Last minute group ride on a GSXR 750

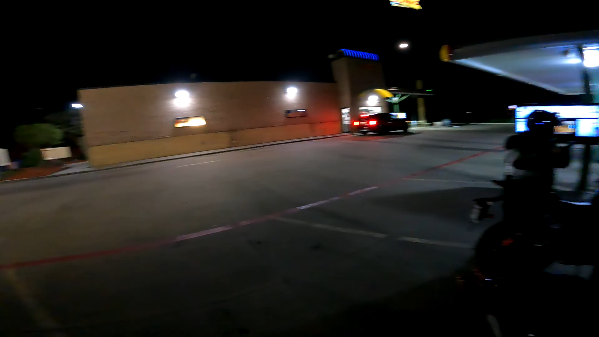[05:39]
a Dodge being angry in line at Sonic So, we're gonna, we're gonna head back on the highway and find something else to do
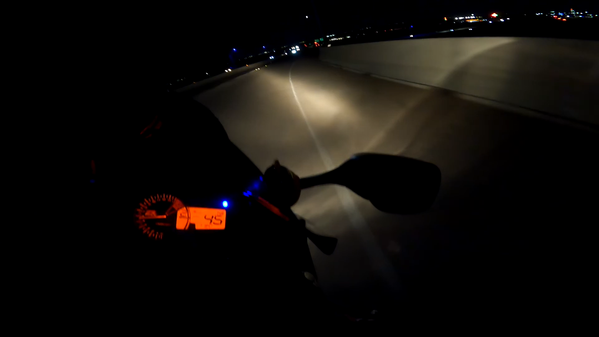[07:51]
uh, oh, that's Shelby, I was like who's passing us, oh my gosh, she's hauling ass.
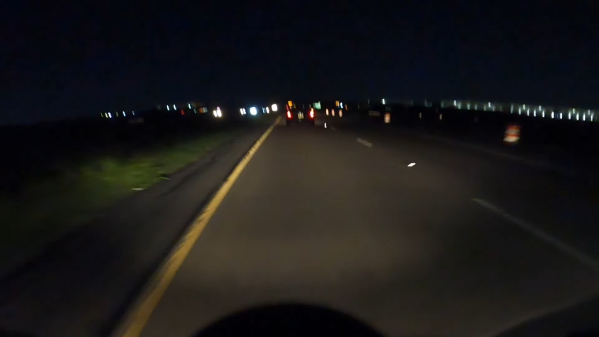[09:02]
Be careful. Don't, don't, stay on this lane, stay on this lane. Yeah.